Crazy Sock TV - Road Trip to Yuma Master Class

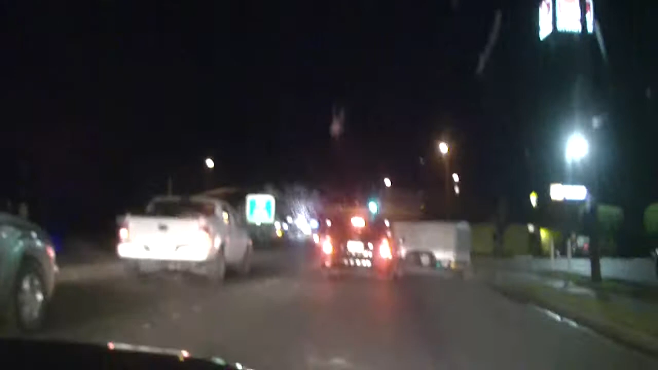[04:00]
He had to uncook it. He just straight took off his trailer. He just straight detached his trailer in the middle of the road. Here, get the camera.